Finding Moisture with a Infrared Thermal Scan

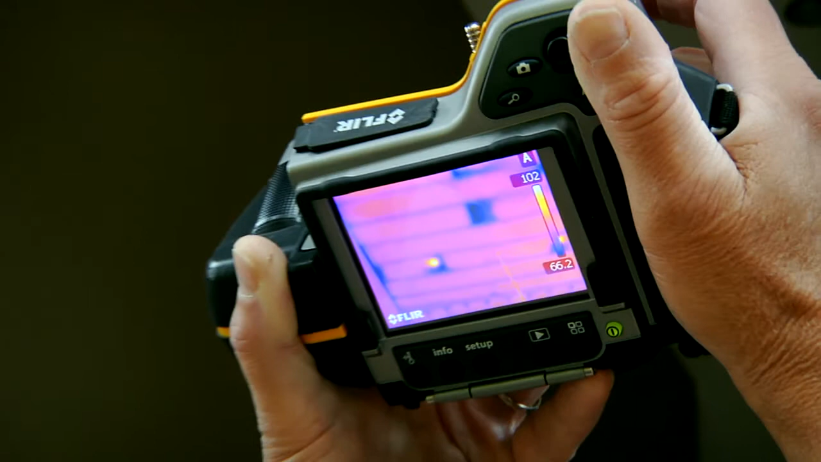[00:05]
infrared thermography is a non-contact diagnostic technology used to detect display and record
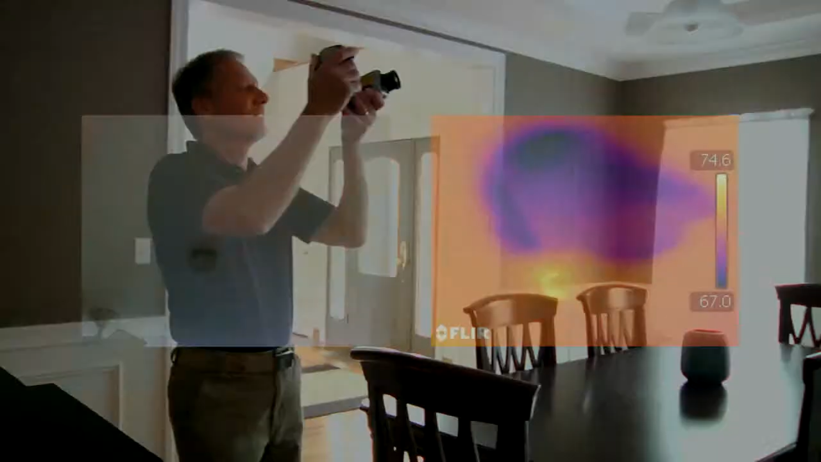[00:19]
and potential problems that may be
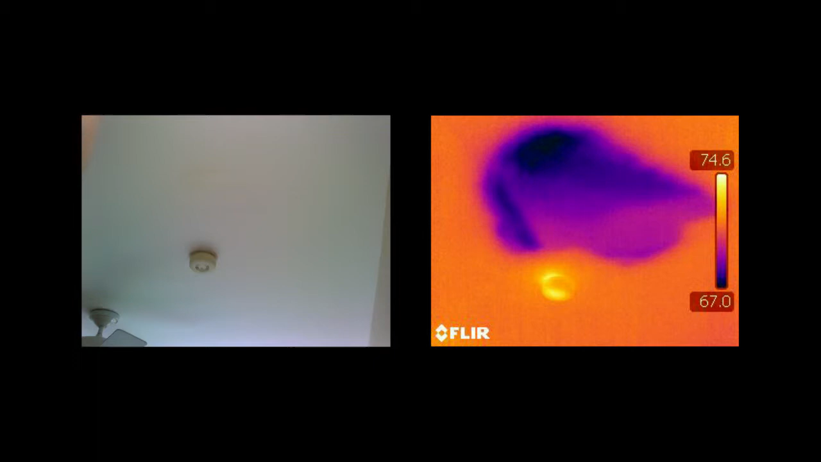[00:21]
invisible to the naked eye such as moisture in walls roofs and ceilings moisture if
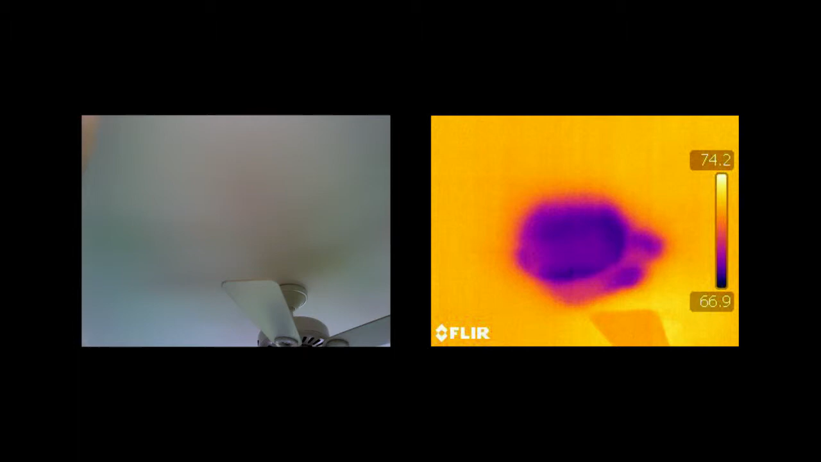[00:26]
not properly remedied can lead to building damage
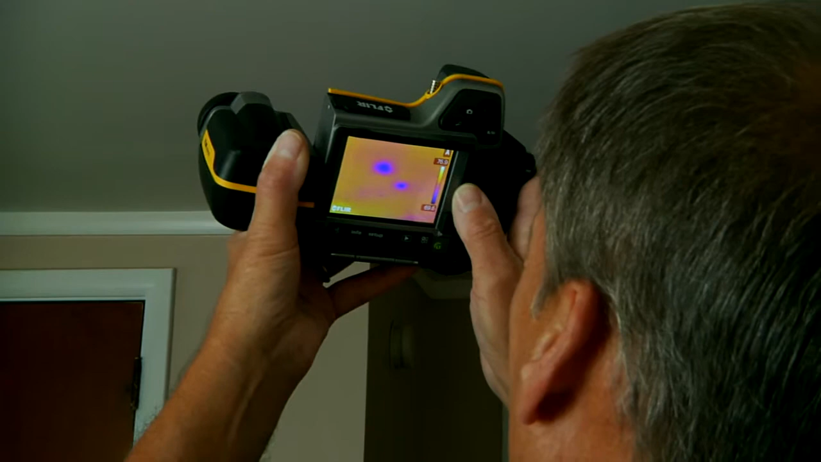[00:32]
imaging can identify water intrusion or leaks and walls and ceilings that may not be visible we